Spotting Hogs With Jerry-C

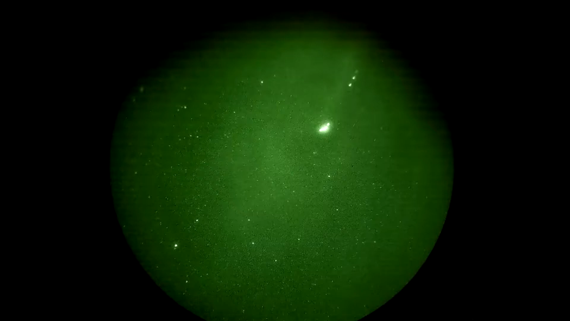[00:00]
Nick, can you see any of this with your thermal? Turn the lights off.
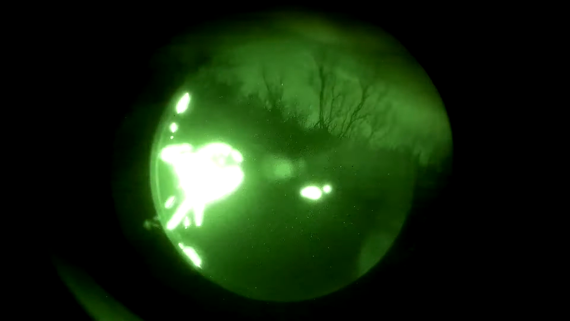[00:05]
Yeah, there's bodies up ahead. There is? Oh yeah, there is a million more.
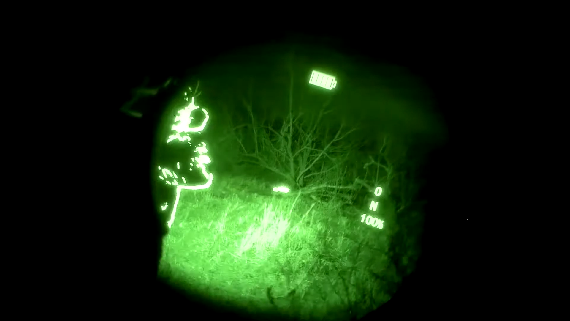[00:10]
I couldn't see it. Ha ha ha, thermal. Fuckin' love it.
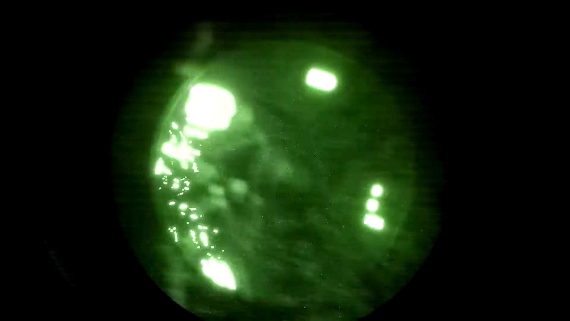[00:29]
Nick, did you get any more?
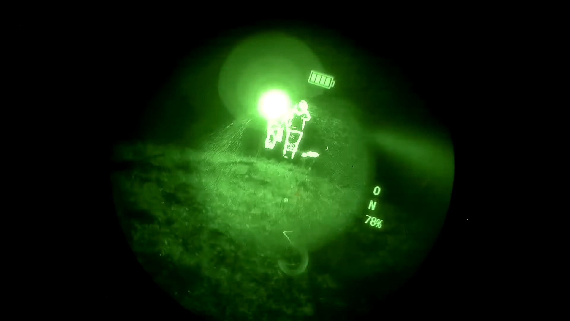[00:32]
Turn the light off. I can't see with the light on.
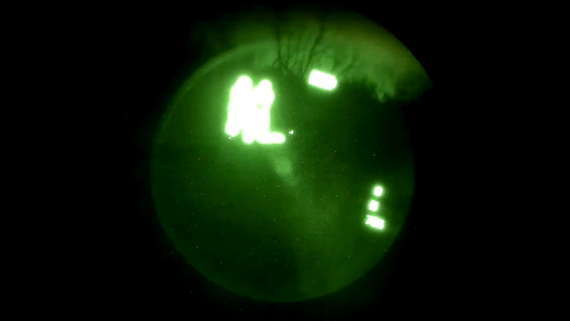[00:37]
I only see two right now. Okay.